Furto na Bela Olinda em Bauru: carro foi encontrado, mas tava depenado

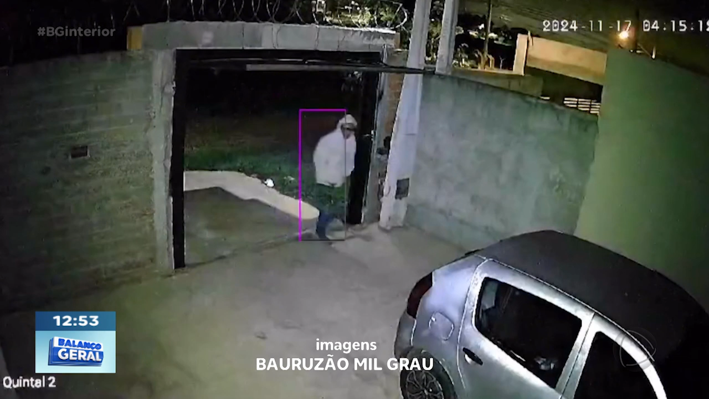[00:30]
Agora, Rodrigo, o reloginho da câmera de segurança dessa casa onde o criminoso acabou entrando está marcando quase 4 horas da manhã. Isso aconteceu na madrugada de domingo e ali ele consegue abrir o portão,
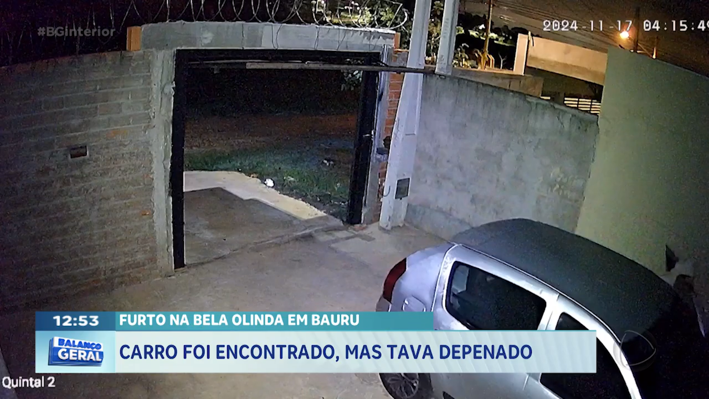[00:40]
entra na garagem, furta o veículo e sai com esse carro. Lembrando que esse bairro, Quinta da Bela Olinda, próximo ali da Vila São Paulo, zona norte da cidade, extremo norte da cidade. E ali esse criminoso leva esse carro, minutos depois, câmeras,
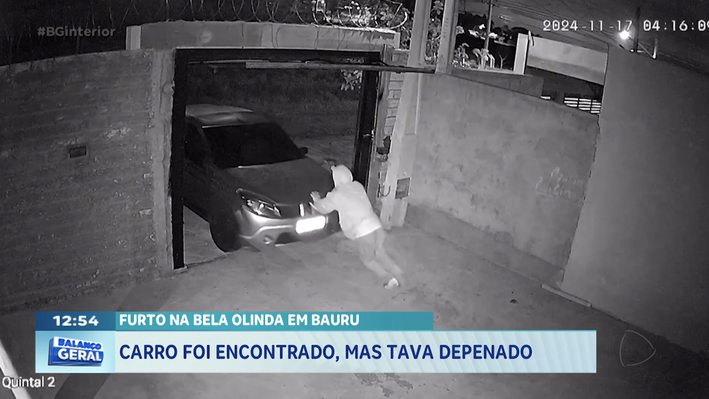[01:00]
vídeos de monitoramento aqui de Bauru, foram vendo onde o veículo estava, por onde ele passou. E ali os policiais foram acionados e descobriram que o carro foi encontrado ali nessa área rural da cidade,